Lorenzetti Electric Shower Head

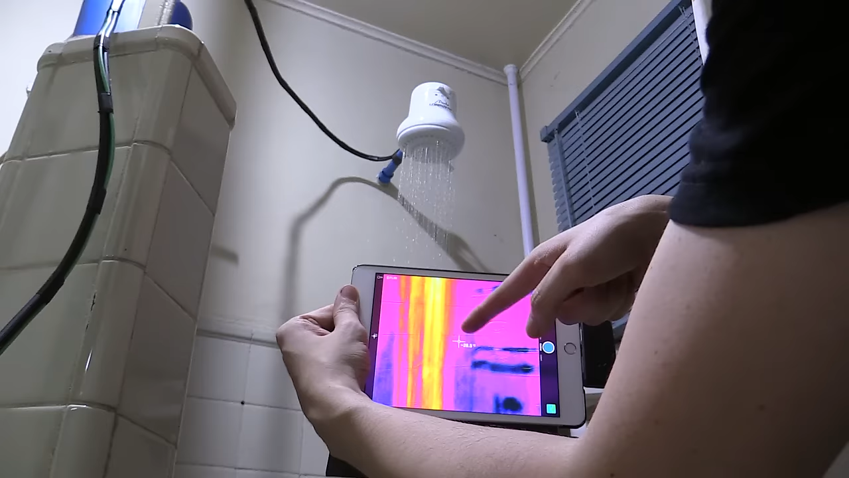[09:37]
don't expect that to be accurate because it's not gonna be able to measure like accurately the temperature of these water droplets
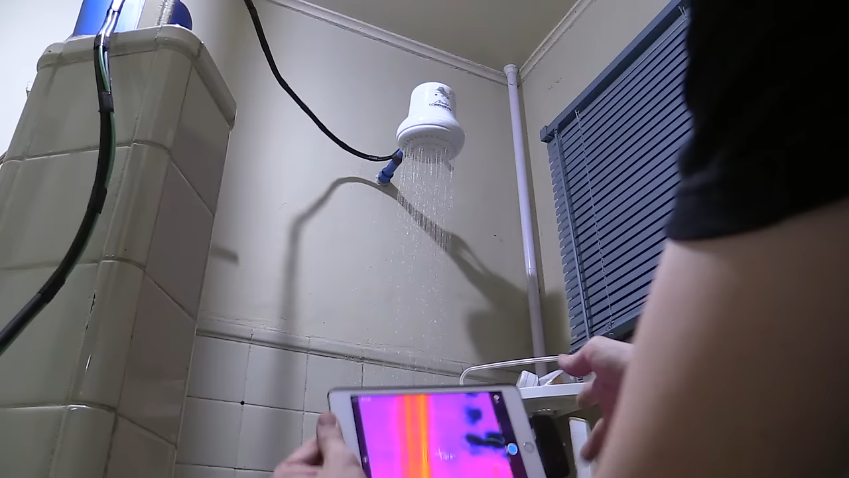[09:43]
but you can see that it's you know it's a pretty warm
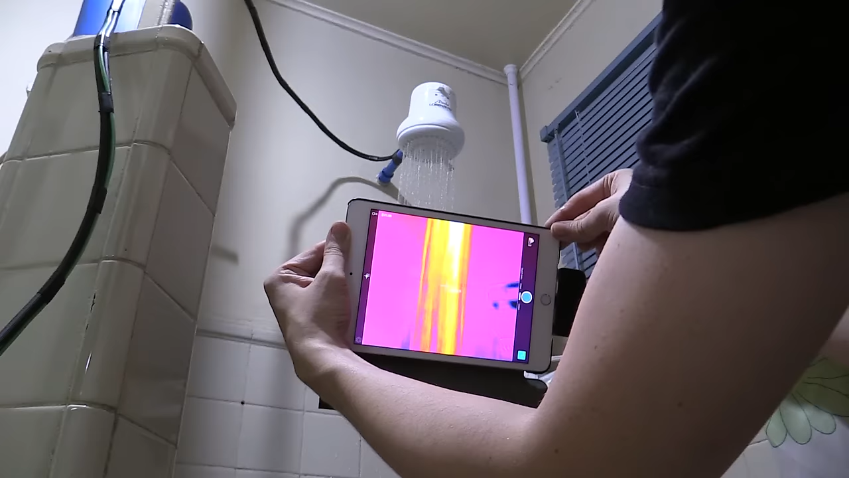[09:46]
stream coming down see that
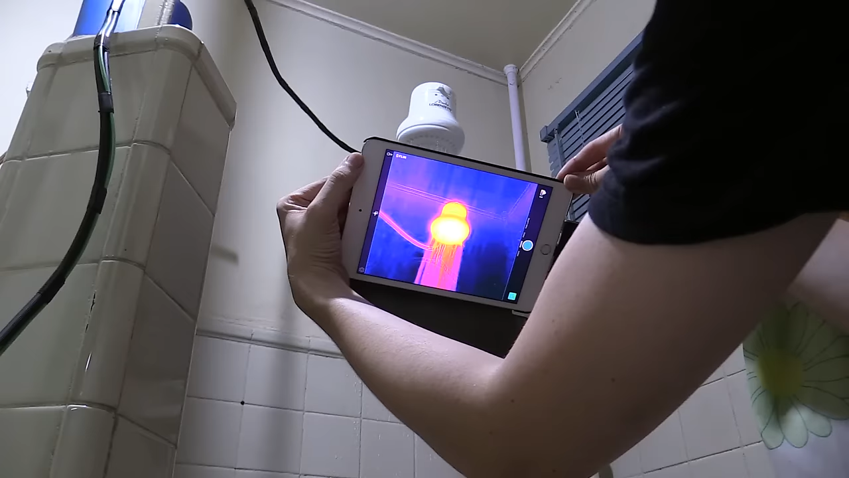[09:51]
I'm amazed at how well this thing works I can't believe it wow that's nice that's nice